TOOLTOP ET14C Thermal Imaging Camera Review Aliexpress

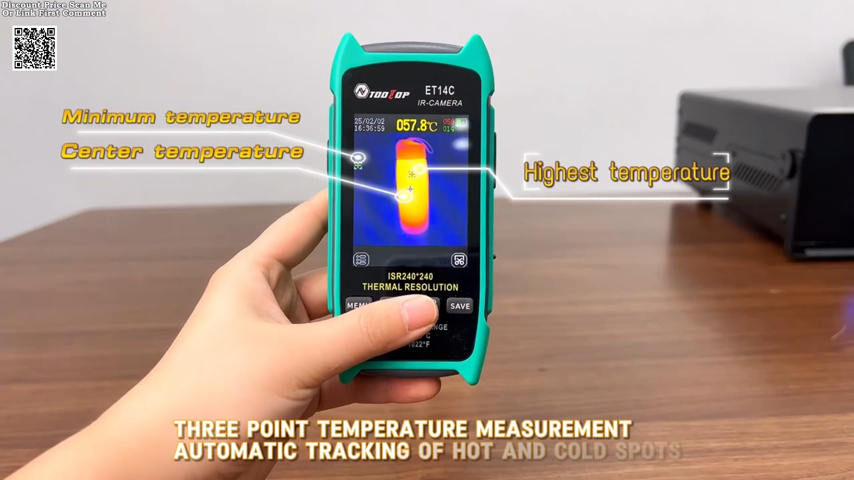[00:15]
it delivers sharp and detailed thermal images, making it easier to detect temperature variations.
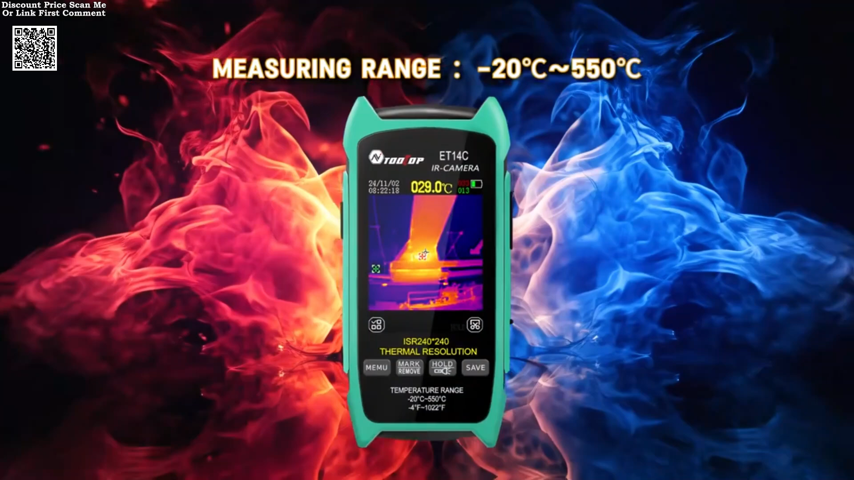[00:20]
On screen: spot 029.0°C
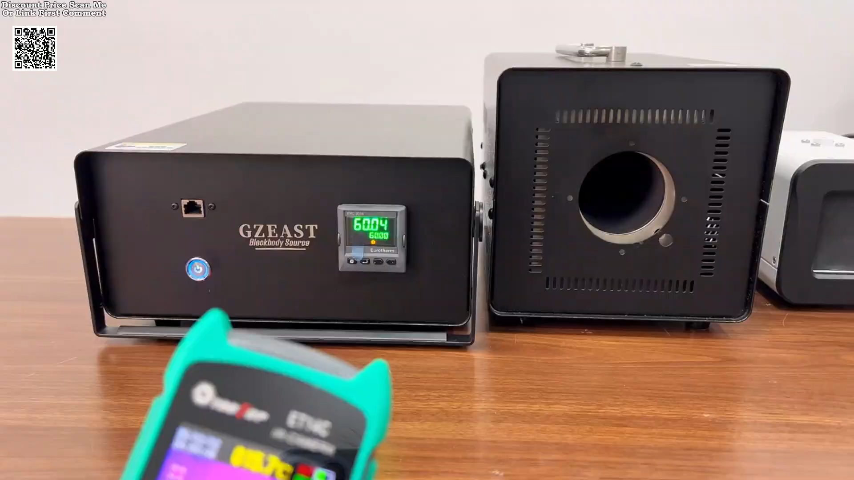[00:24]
The optional macro lens allows for close-up inspections, ideal for intricate electronic components and circuit boards.
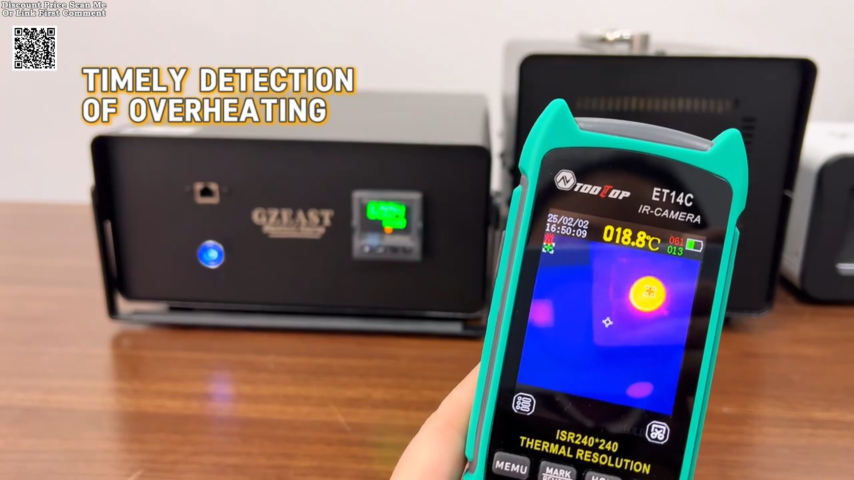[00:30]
A key feature of the Tolltop ET14C is its PC software analysis capability,
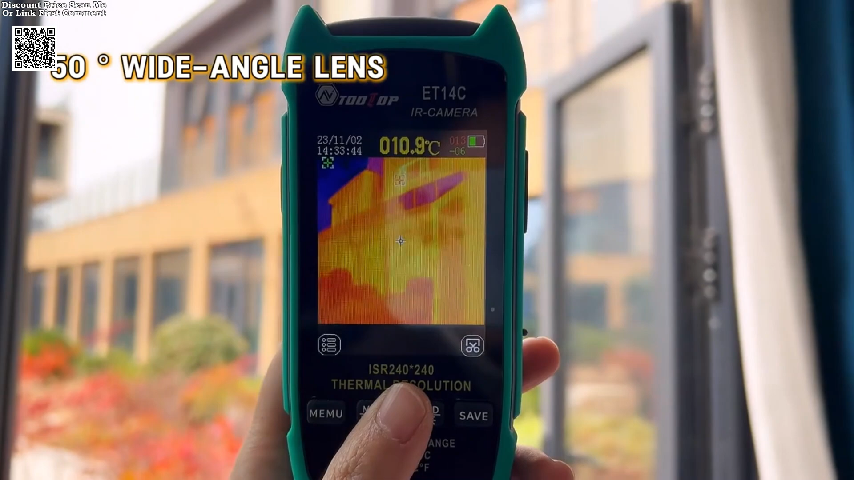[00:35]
On screen: spot 010.9°C
enabling users to transfer and analyze thermal images via USB mode.
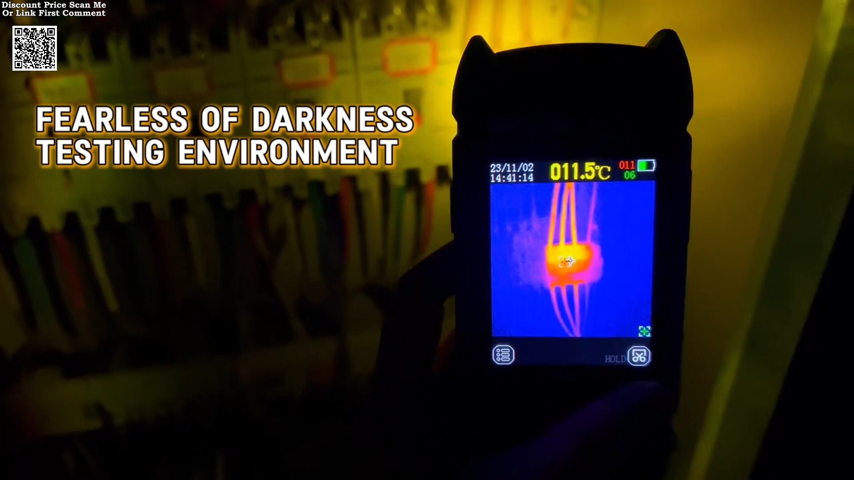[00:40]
On screen: spot 011.5°C
This feature enhances post-inspection assessments and improves efficiency in troubleshooting.
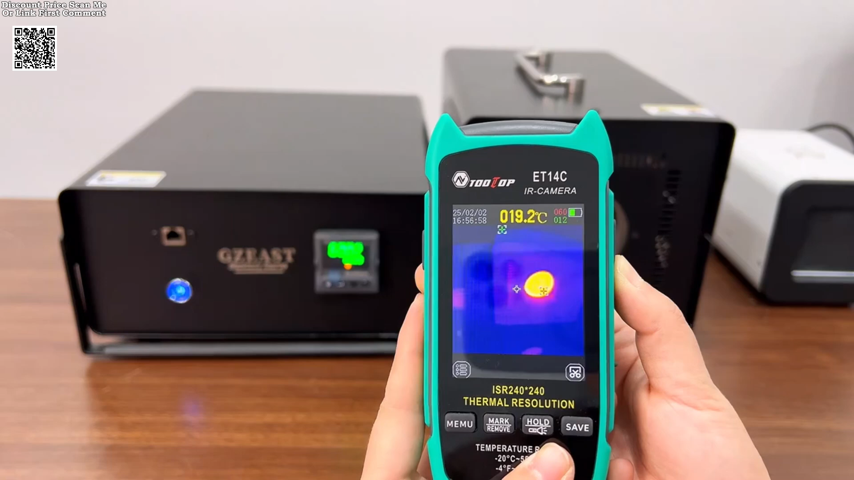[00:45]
The detachable 18,650 lithium battery ensures up to 8 hours of continuous use,
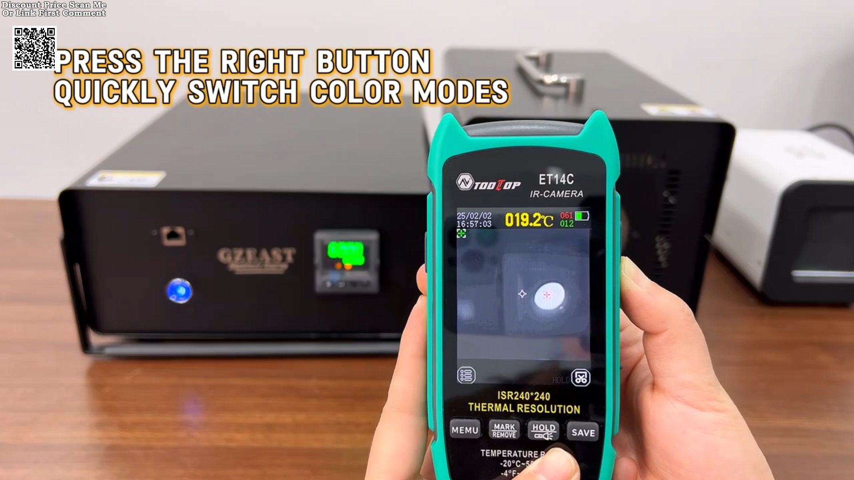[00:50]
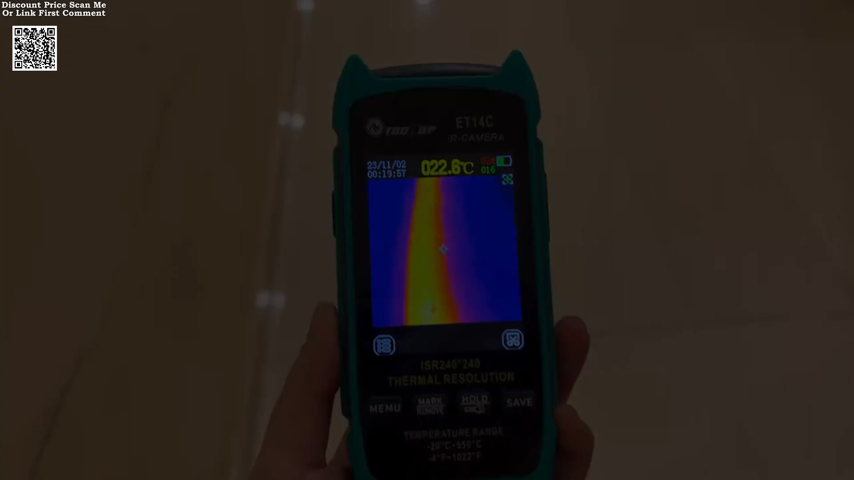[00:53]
and its replaceable design prevents concerns about battery aging, making it a long-lasting investment.
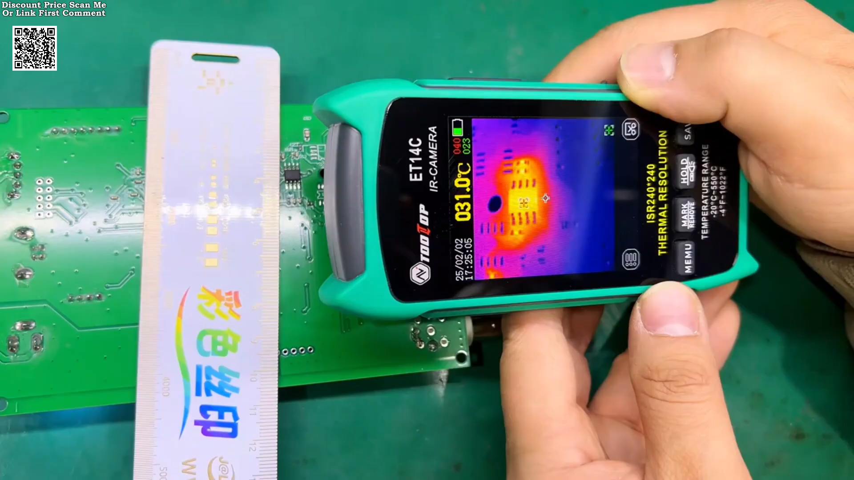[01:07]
On screen: spot 031.0°C
It is particularly beneficial for technicians working in electronics and maintenance fields.
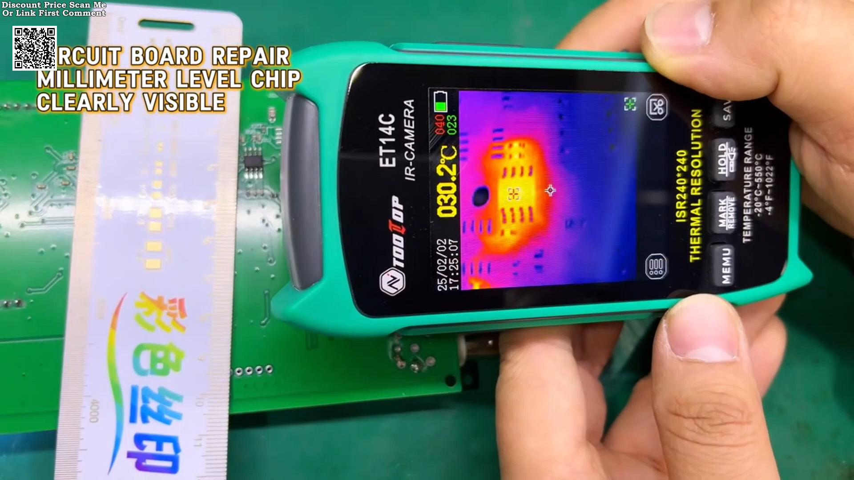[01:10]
The compact and portable design, combined with a 2.8-inch display and an innovative stand,
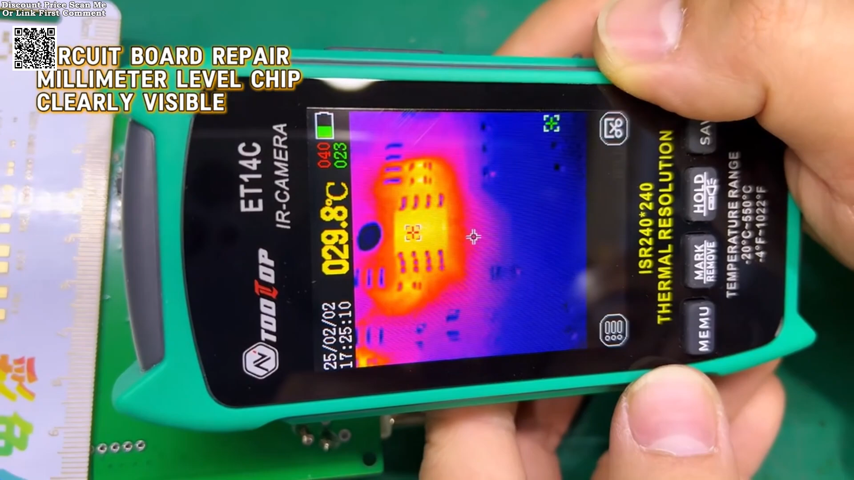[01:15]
On screen: spot 29.8°C
enhances ease of use and viewing convenience.